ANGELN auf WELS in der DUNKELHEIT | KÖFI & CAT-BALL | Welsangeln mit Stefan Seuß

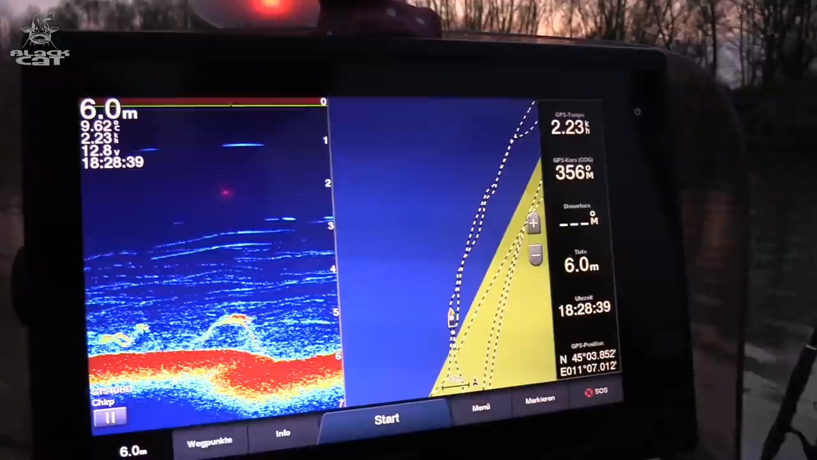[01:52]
On screen: depth 6.0 m
Hier unten seht ihr die Köder hüpfen, langsame Sprünge über den Grund wieder absetzen und hier die Driftstrecke des Bootes.
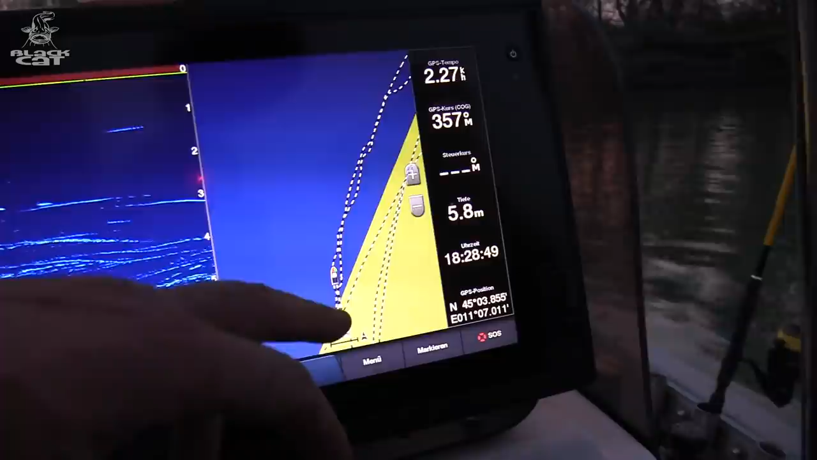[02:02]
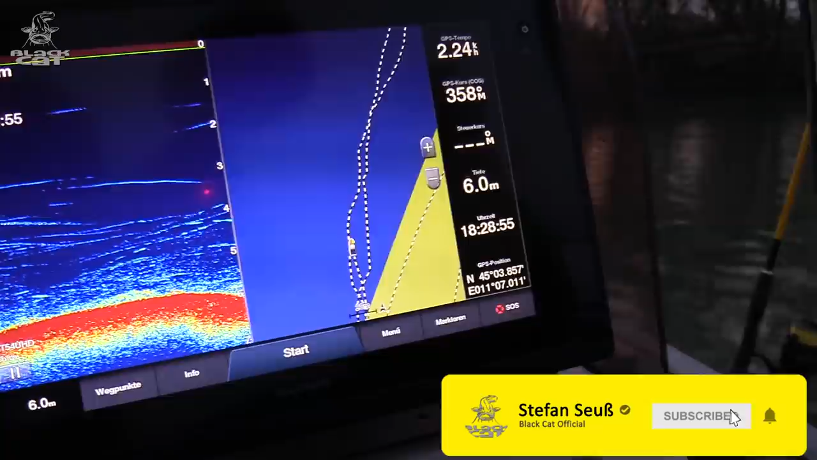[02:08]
On screen: depth 6.0 m
Hier unten kommt wieder unsere Köder-Hebephase.
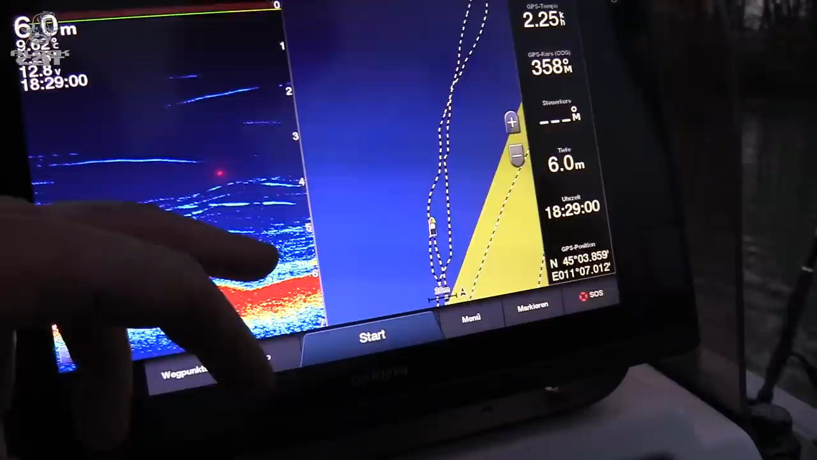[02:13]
On screen: depth 6.0 m
Zurück zum Grund. Wieder langsames Anheben.
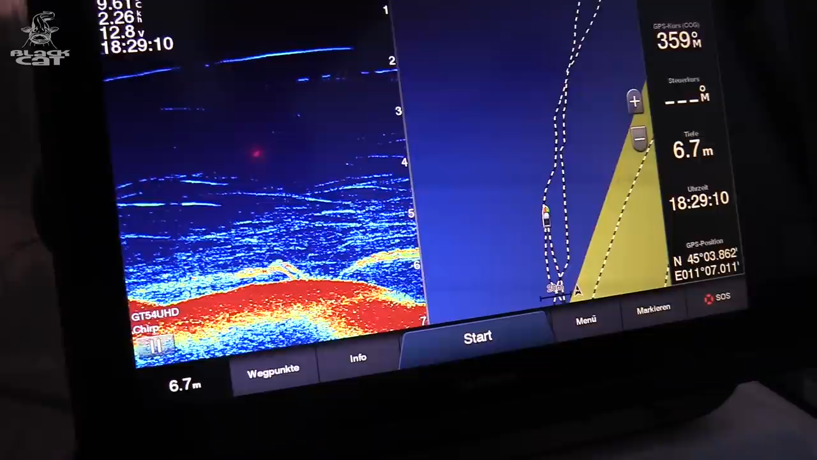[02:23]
On screen: depth 6.7 m
Zurück zum Grund. Und genau diese Bereiche hier, wo die Sandkanten so abbrechen, da liegen oft die Wälse hinten dran und schlagen zu.
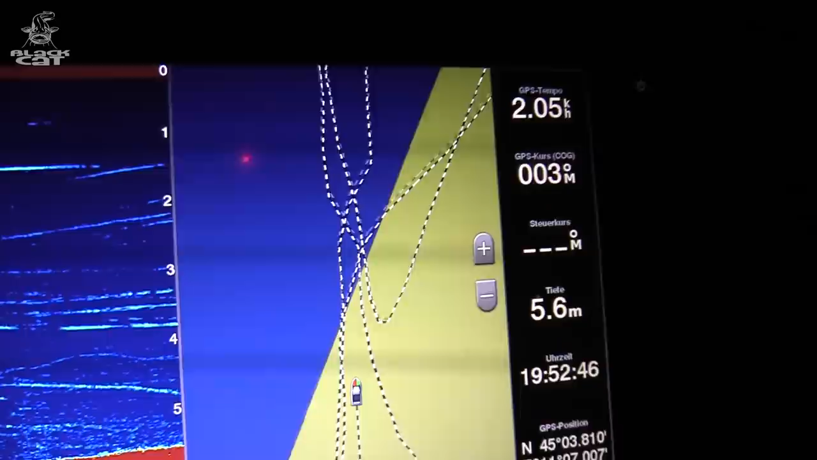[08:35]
On screen: depth 5.6 m
Hier seht ihr jetzt perfekt unsere Driftstrecken, finden wir auch bei Nacht den richtigen Weg und laufen keine Gefahr, irgendwo am Ufer zu kollidieren oder in die Steinpackung reinzutreiben, können wir schön das Boot durchschieben,
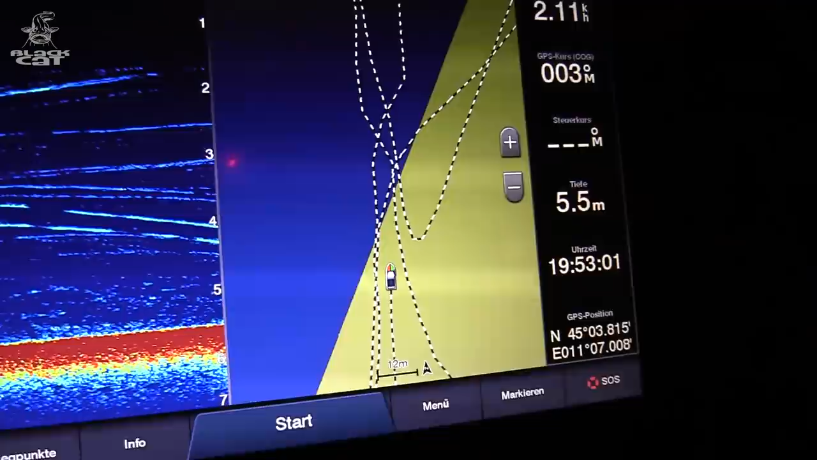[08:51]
On screen: depth 5.5 m
immer eine Strecke neben der nächsten Ansätzen,
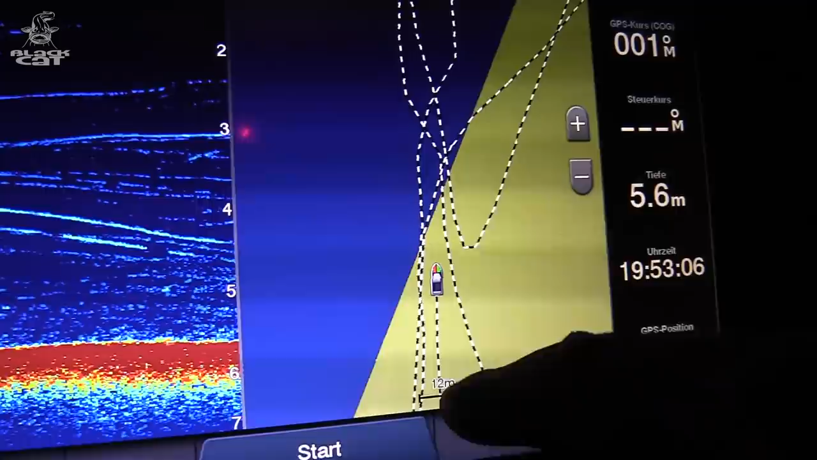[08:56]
On screen: depth 5.6 m
um die Wels jetzt am Grund zu treffen, mit unserem Catball.